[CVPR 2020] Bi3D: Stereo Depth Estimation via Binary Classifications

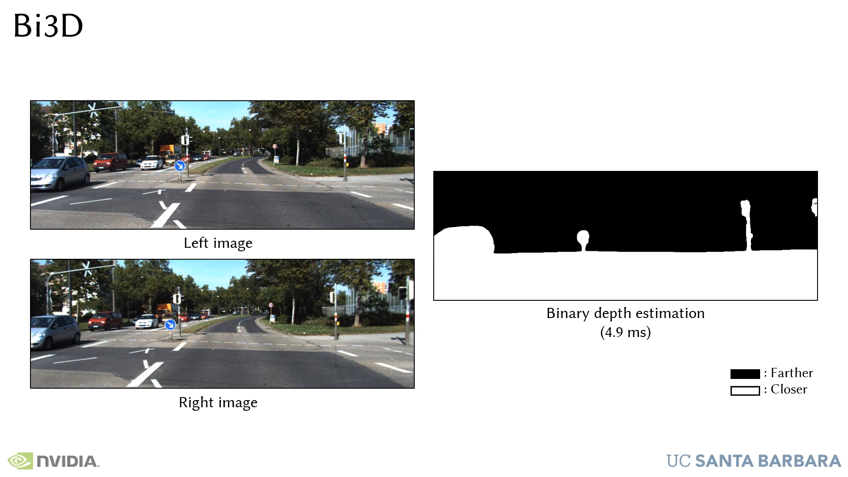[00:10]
Given an input stereo image pair, our method can detect objects that are closer than a given distance in just a few milliseconds. It can also estimate depth with arbitrary quantization and computational complexity linear with a number of quantization levels. With a larger computational budget, it can also produce a traditional depth math achieving competitive results on standard datasets.
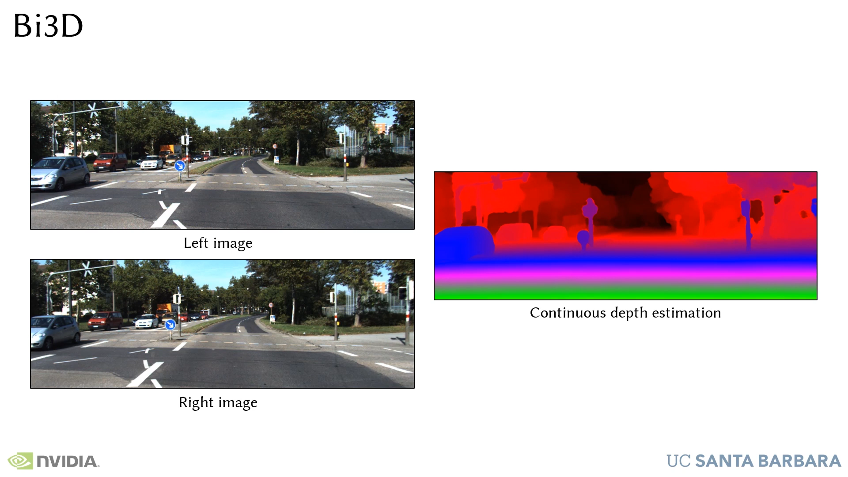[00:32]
However, unlike previous methods, our approach can allocate the available computation to a specific range of interest while giving useful information for out-of-range objects.
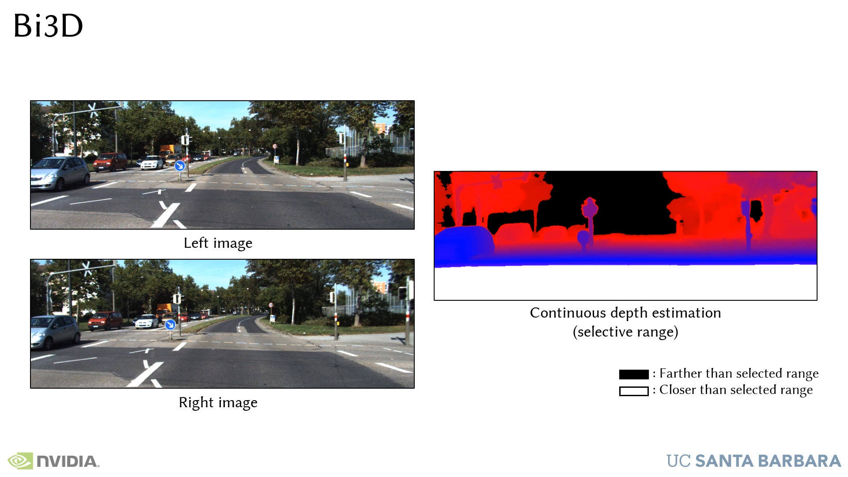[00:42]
To understand how BI3D can do this, let's look at previous methods. Previous state-of-the-art approaches post stereo of depth estimation as a matching problem.
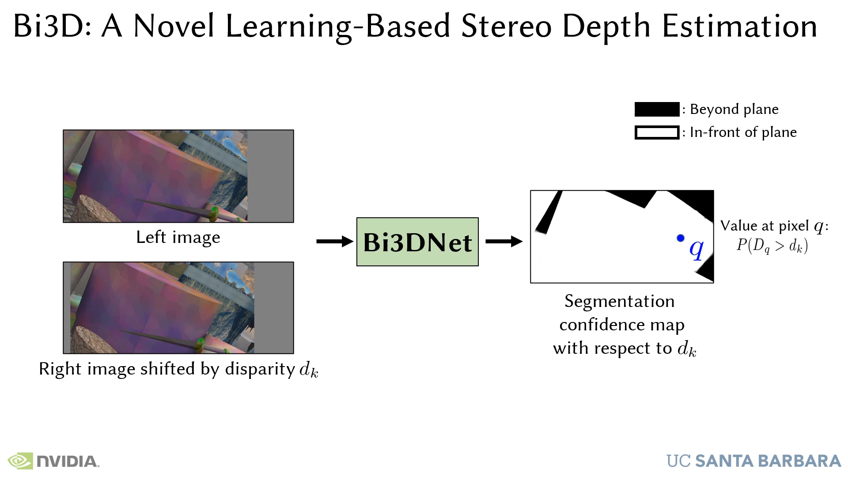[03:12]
The binary segmentation classifies the image into two regions, in front and beyond the plane. At any pixel queue in our confidence map, we produce the probability that the disparity at pixel queue is greater than the disparity used to warp the right image. To understand the basic intuition of our approach, consider the apparent displacement of objects as we move from the left image to the warped right image.
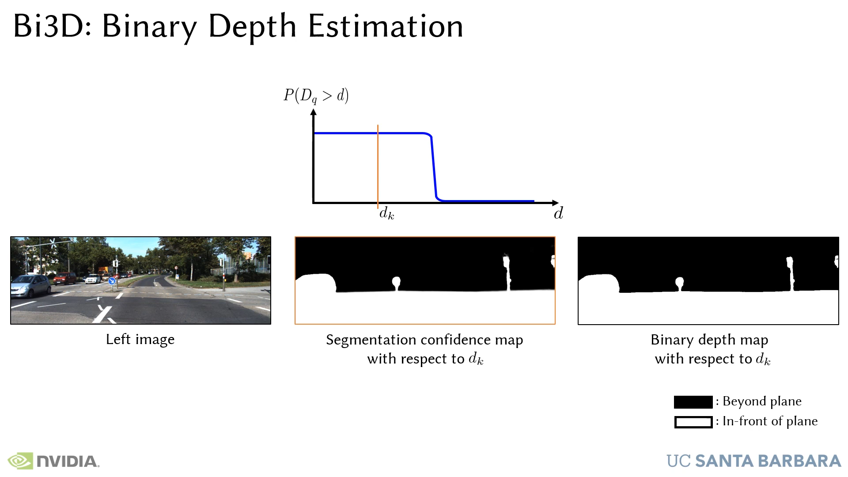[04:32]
This gives us one bit of depth information for the entire image in a few milliseconds.
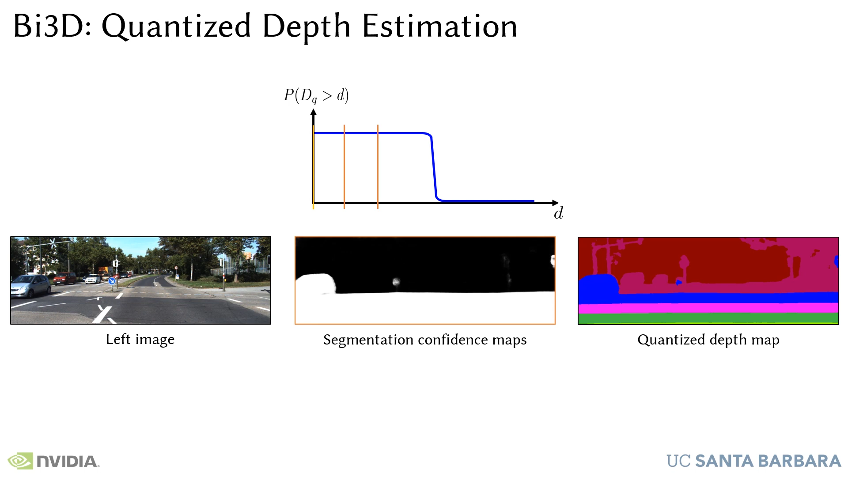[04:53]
The computation required grows linearly with the number of planes and so does the number of quantization levels. By uniformly sampling the disparities, we can train our approach to estimate continuous depth like existing approaches and achieve competitive results on standard datasets. However, unlike previous approaches, we offer more flexibility. We can estimate depth in a specific range defined at inference time.
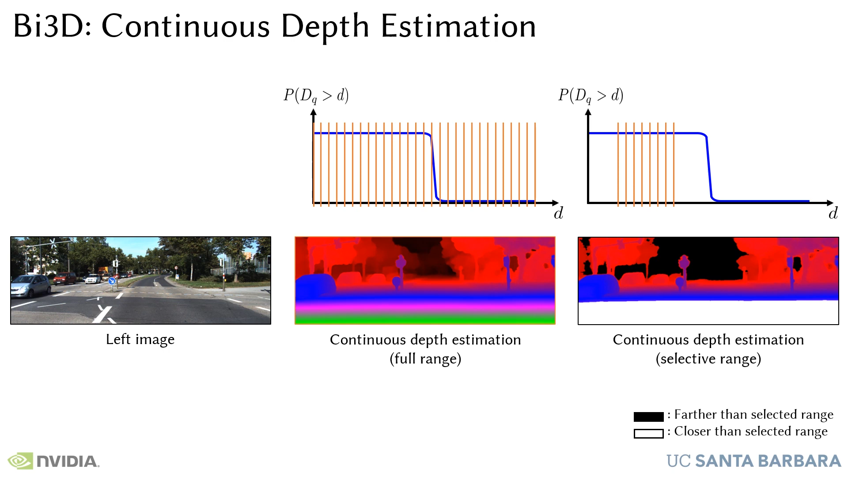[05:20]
Out-of-range objects are seamlessly estimated as lying beyond the farthest plane or in front of the closest plane. Next, we show some additional results of our approach.